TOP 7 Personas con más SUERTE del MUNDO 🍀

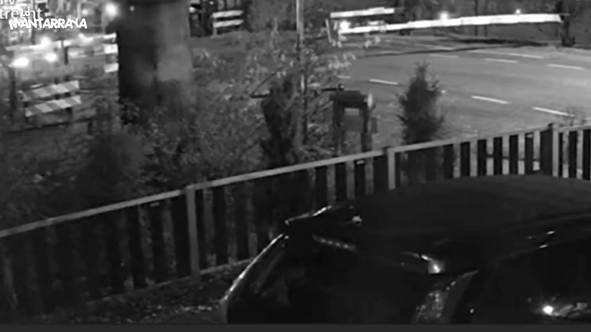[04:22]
El pasado 21 de octubre, un hombre de 57 años en motocicleta y en alto estado de ebriedad, chocó con un tren que pasaba un cruce de ferrocarril en Holanda. Se bajó sin problemas, dice un portavoz de la policía.